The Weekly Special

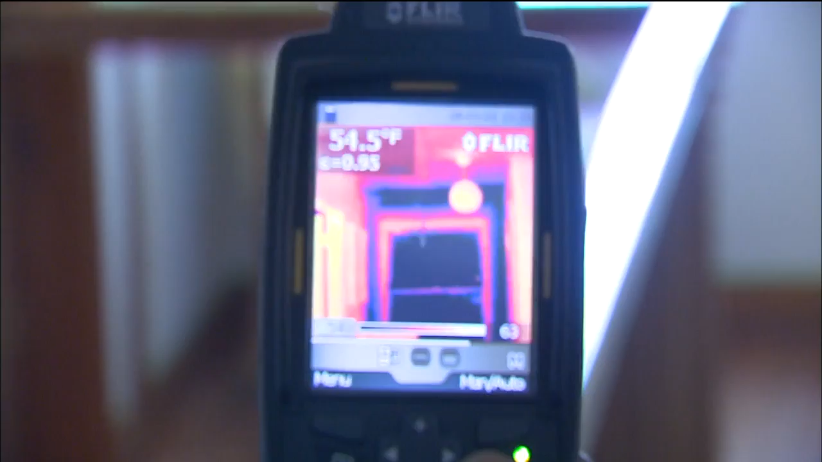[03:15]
On screen: spot 54.5°F
Ted used a temperature detection device to pinpoint drifts of cold air leaking into the house.
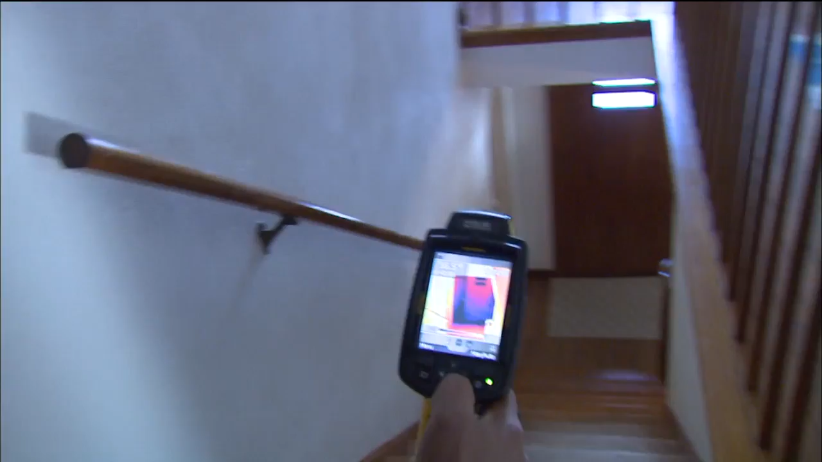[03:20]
You can also see on the scale below, the dark means 54. So you can see there on that right by there,
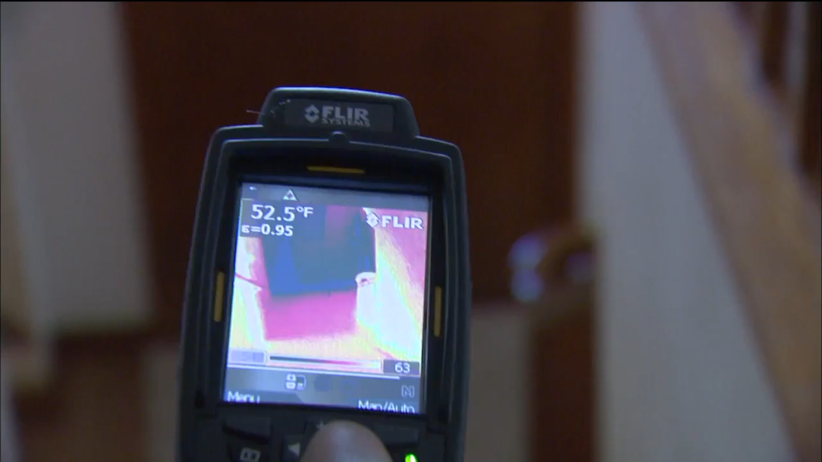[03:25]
On screen: spot 52.5°F
and then also down towards the bottom of the door there, and air just kind of gets in there and just kind of works its way around.